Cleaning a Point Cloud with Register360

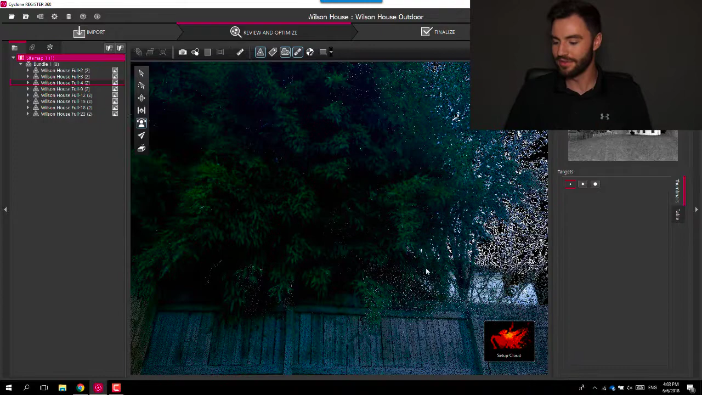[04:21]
this point so I can see the house a little bit back here but up here where you can see the tree there's going to be nothing behind these points right here so that
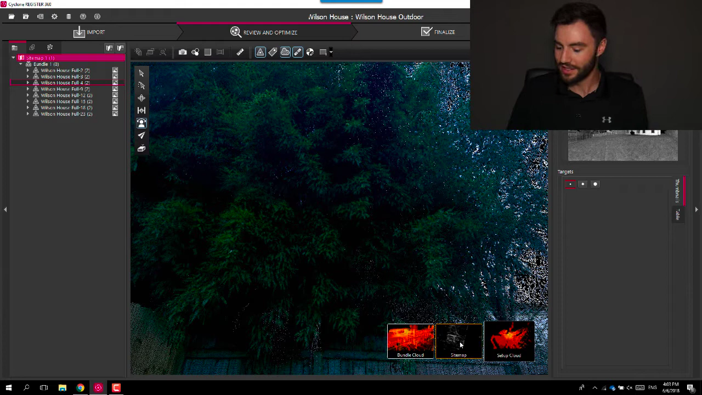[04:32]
that's kind of helpful to do more intricate cleaning all right the the last way that you can clean
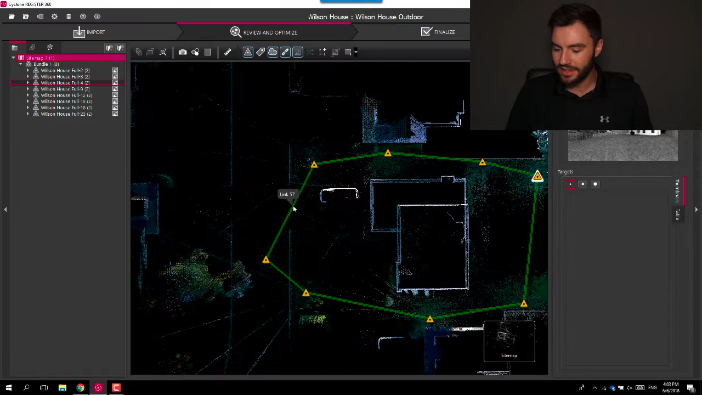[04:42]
a cloud is when you're doing visual alignment so if I if I'm doing visual alignment here and let's
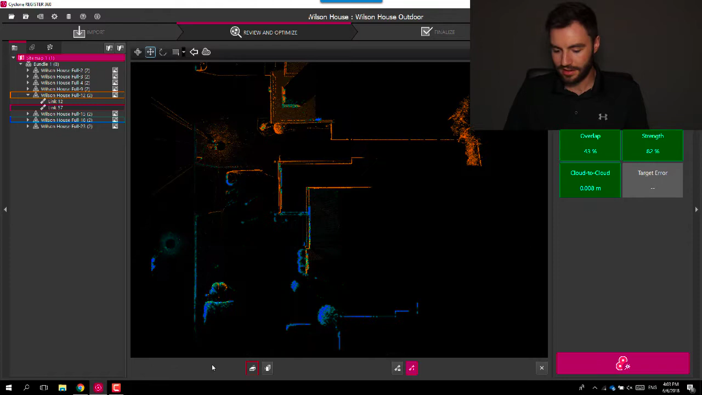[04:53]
if I'm doing a visual alignment on this this link right here and
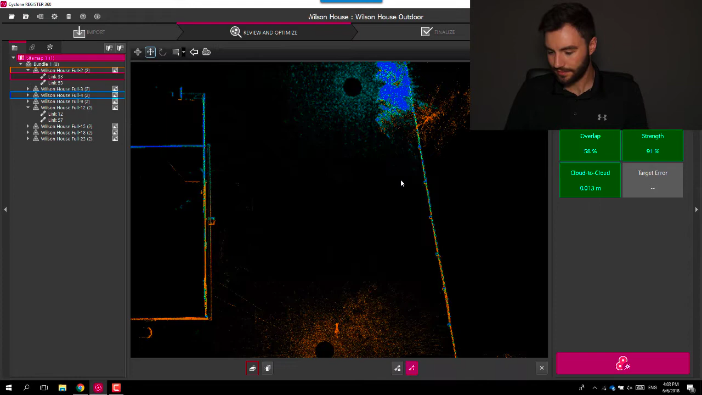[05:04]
I can see that this this tree is is maybe keeping me from getting the result that I want I can use my fence tool and when you're in the visual alignment tool you can only edit
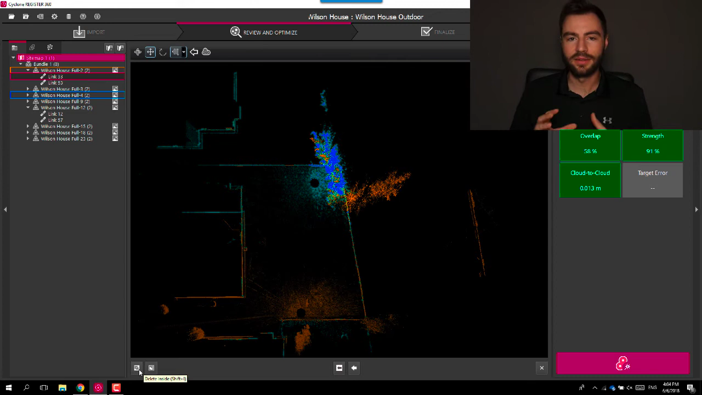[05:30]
points for the cloud to cloud registration so I can I can delete inside and then I can run my alignment and
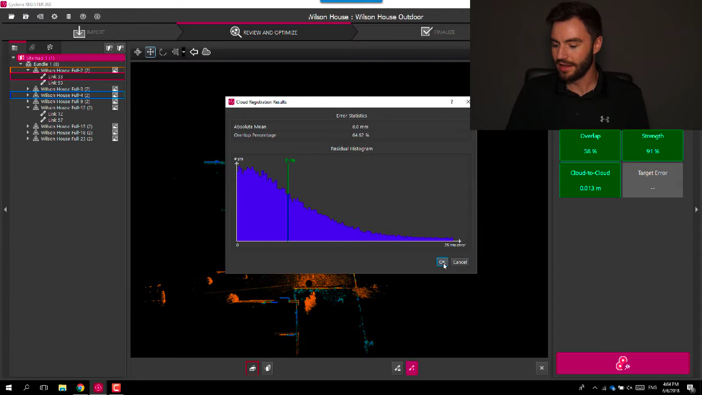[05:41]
and hopefully this is this is a better result because it doesn't have that
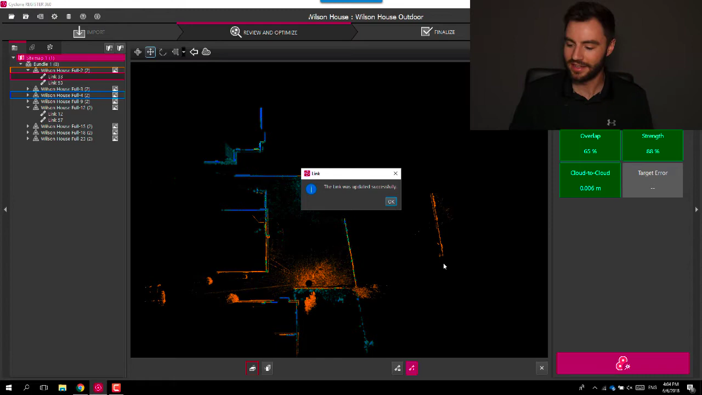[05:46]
that tree information in there and
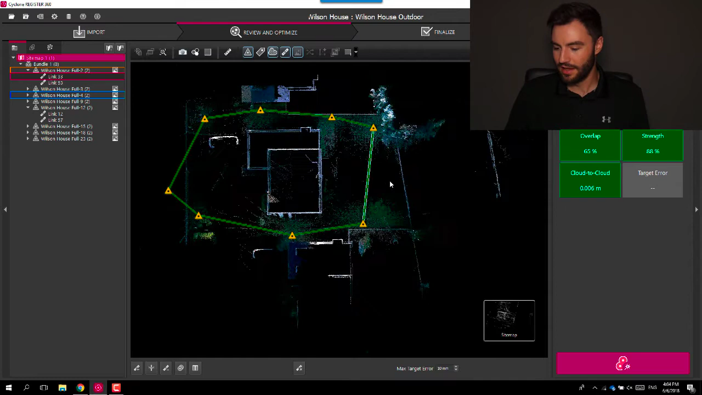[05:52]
then when you come back out you'll notice that the tree is still there so but but that that data is not hindering the
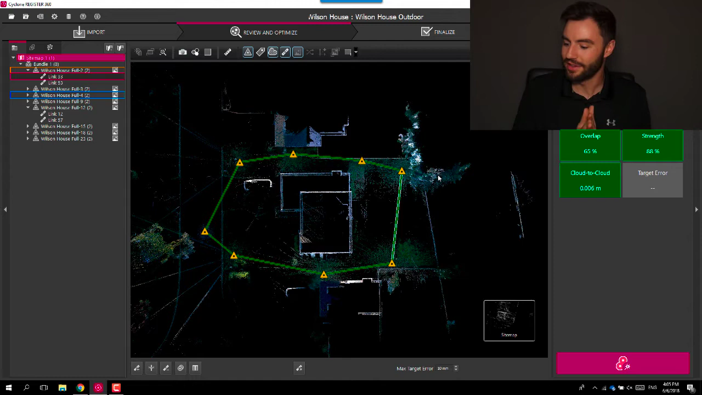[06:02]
results of that cloud to cloud registration a
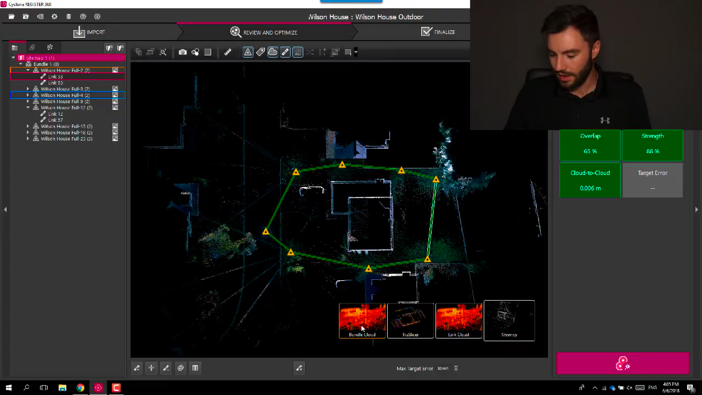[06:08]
couple things to keep in mind for for cleaning a point cloud when you clean a point cloud in one version it will also be cleaning it in every other version so it's it's not specific just to the version that you're working on so you need to be careful with that you can also the in this version of register 360 point cloud cleaning is is not supported when you export to
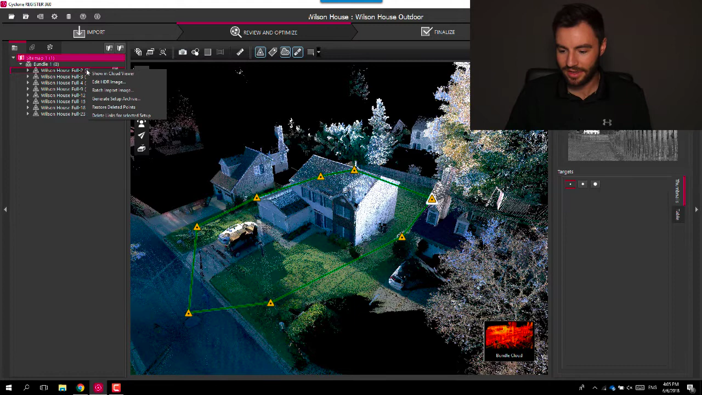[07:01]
if you clean something that you didn't mean to or you want to get the original data back it's always going to be saved you can always right click on your setup here and you're out I'll show you if I go to bundle cloud I clean
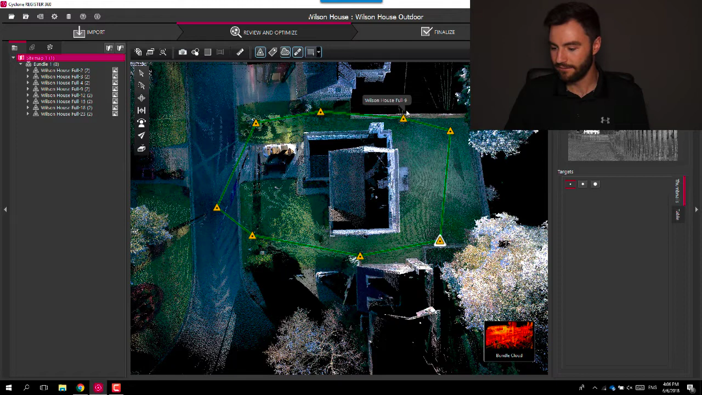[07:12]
I'm going to delete everything outside of this box
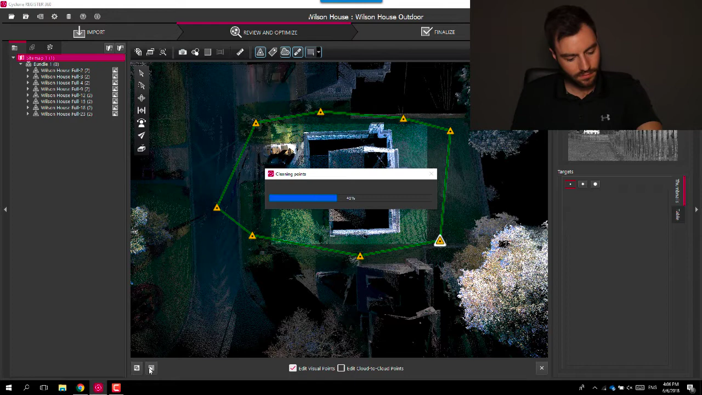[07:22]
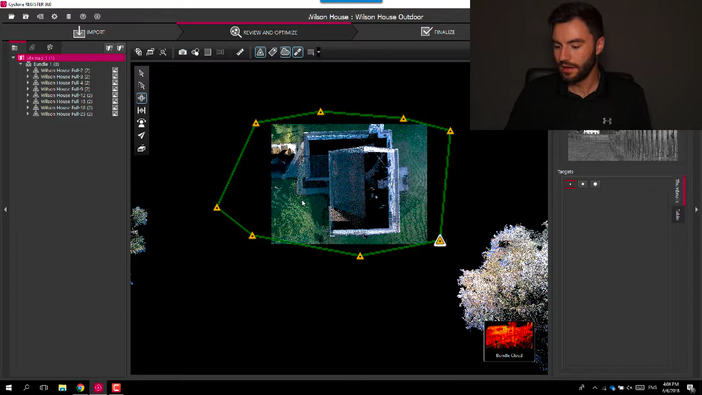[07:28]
so that so that got rid of everything except for the house here so
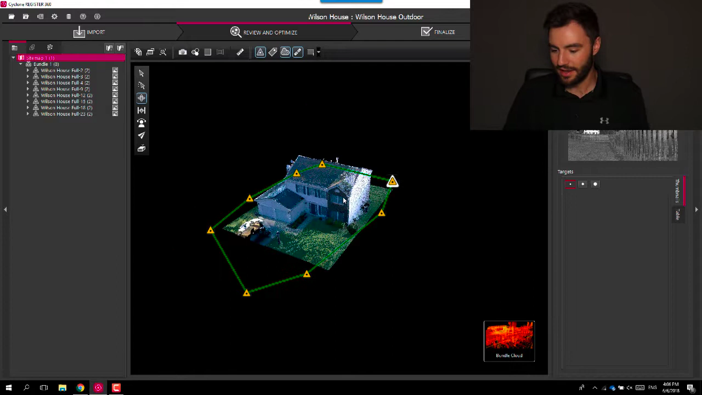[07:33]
if I was working with this and I realized that I wanted all my points back you can
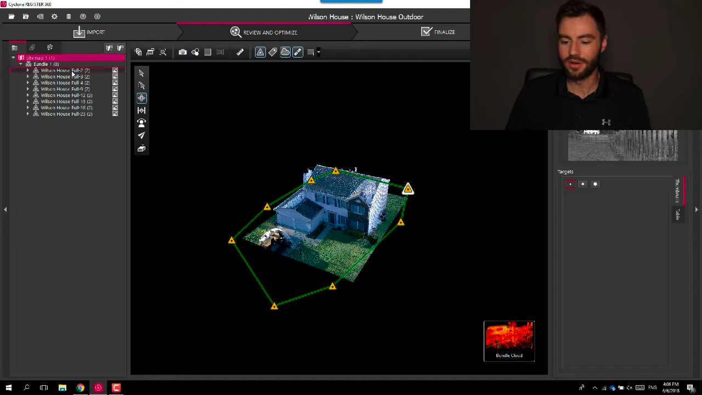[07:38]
always right click on any of the setups and say restore deleted points and it'll just bring them back
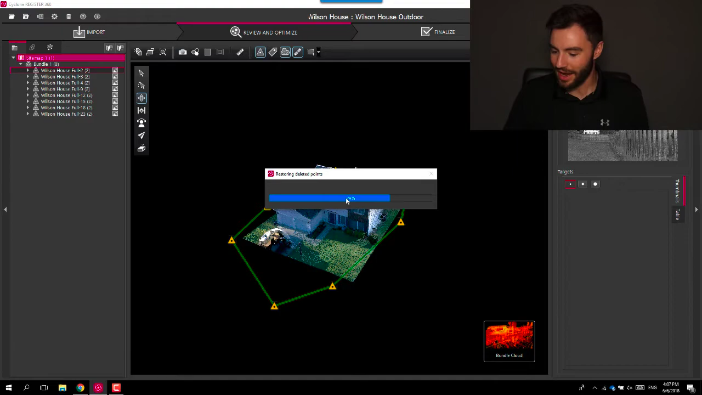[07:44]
so the points will always be saved so there's no need to panic
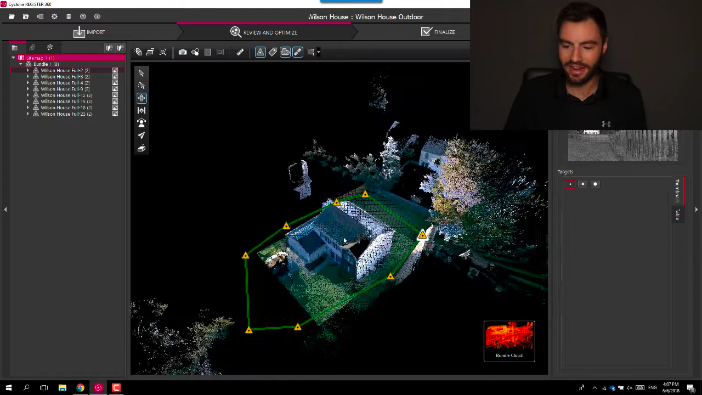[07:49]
if something like that happens all right I hope this video was helpful kind of taught you how to clean up your